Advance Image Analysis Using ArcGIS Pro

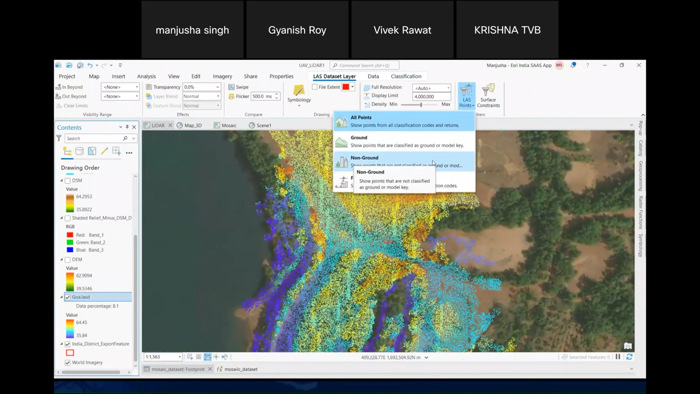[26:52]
set so this uh last data set as we know can be classified uh depending on the uh ground points and the non-ground points to dem and desm so using the uh ground points as my uh filter i can create a dem uh so uh for uh directly
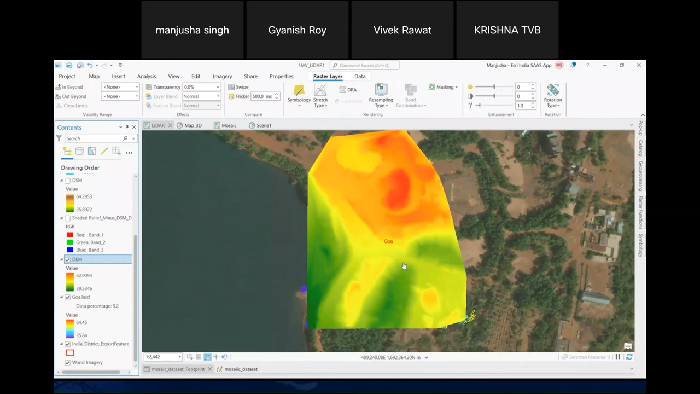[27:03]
uh using this i can create my dem and also uh similar in the similar note i have also created the dsm for the area now uh and uh
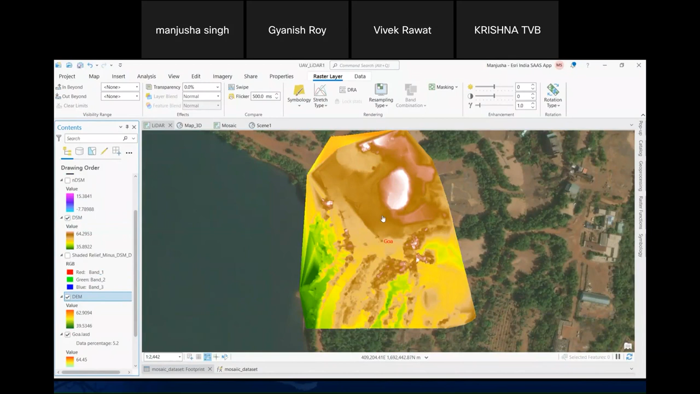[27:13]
ndsm is uh we can also generate an ndsm which is nothing but uh which is generated basically to eliminate the influence of the noise and obtain the accurate relative uh elevation difference between the object ground surface it basically proves to be very effective indicator on for improving the
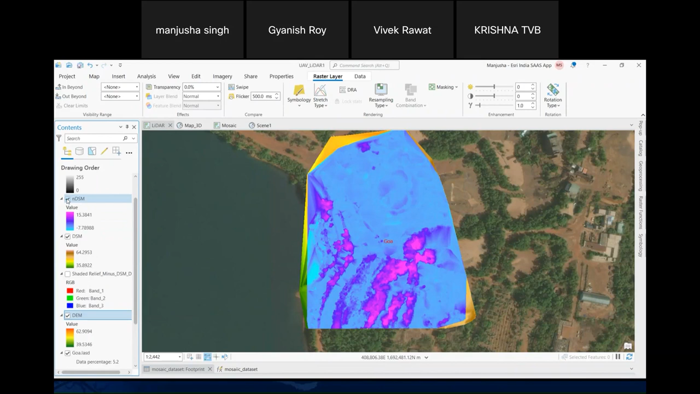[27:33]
classification accuracy once these are done we can then further uh go on to visualize these uh into my uh 3d uh 3d scene so as can be seen i
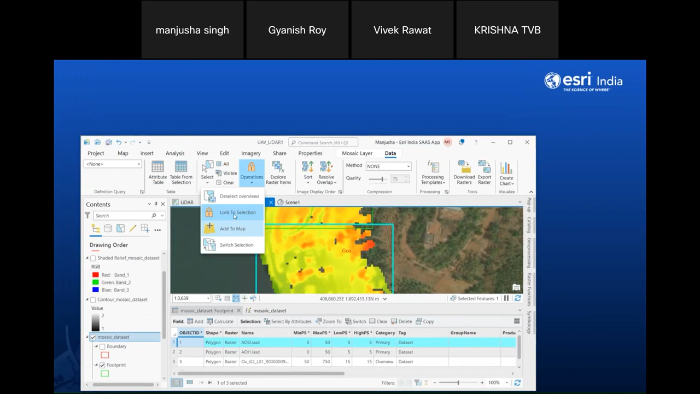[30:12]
so using the same i can uh basically work on only the bottom uh on only one image that is available to us so using uh so such is the uh capability of mosaic data set that if a user wants he can work with the entire data set of an area of interest at a time or he can do it individually depending on the application he or she is working with so here i have
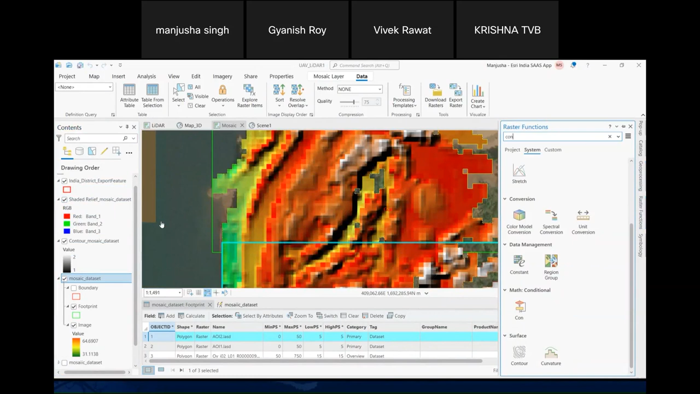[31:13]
either save this contour or shaded relief uh to the location where he or she wants to you can also uh do the same using a function editor tool that has already that is uh different so if uh there is a there's a workflow that the user wants to perform with this point cloud data set he or she can also do so using the uh function editor using the raster functions for the same so this is how uh very briefly i've
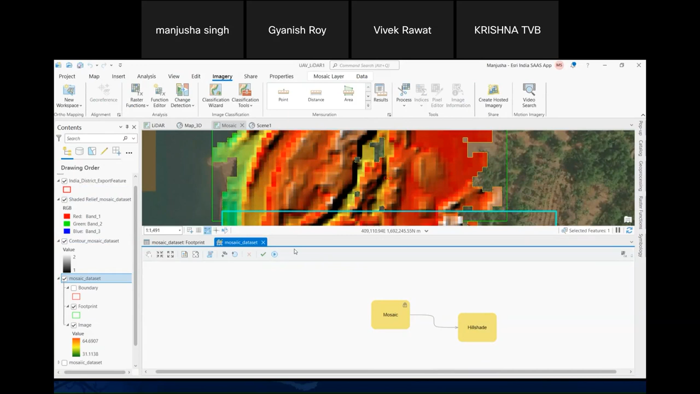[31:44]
told you about how we can work with lidar data set and lidar uh basically last data set can be uh combined within the mosaic data set to work let me
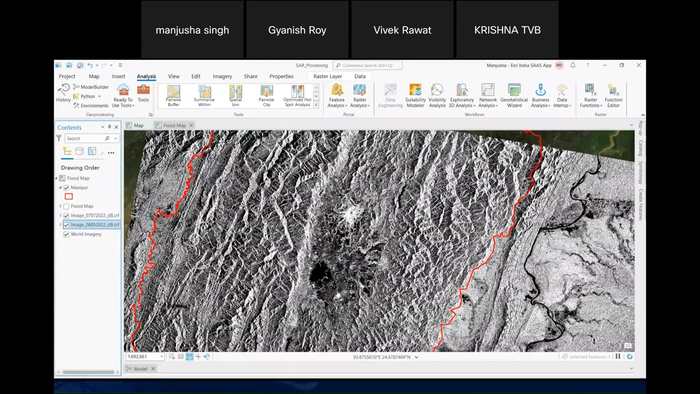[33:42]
using the uh what this is my pre event that is before the flooding and this is the uh after event that have offered so as can be seen there are areas wherein we have uh we have flooded zones now the uh now uh this
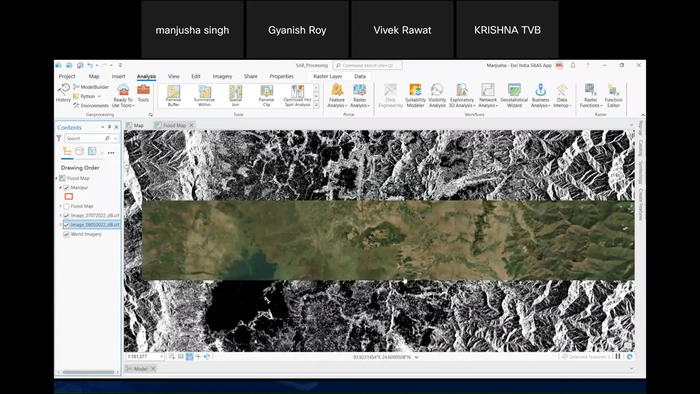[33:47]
needs to be uh calculated and this needs to be extracted for better planning and uh flood mapping uh response uh applications etc so using the uh using the uh chain detection as in all the other
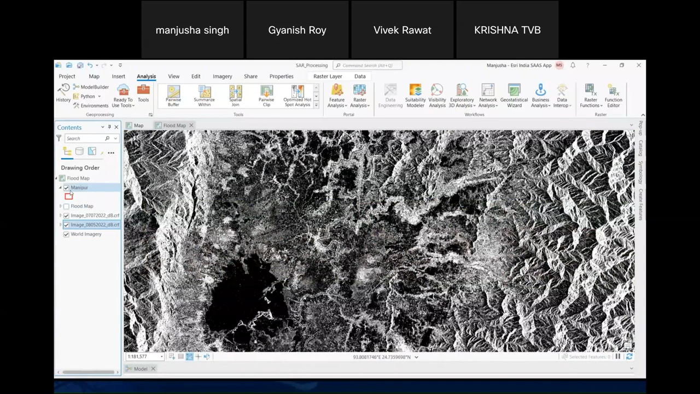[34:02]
tools that are available i have generated the flood map for the entire data set so as can be seen within this area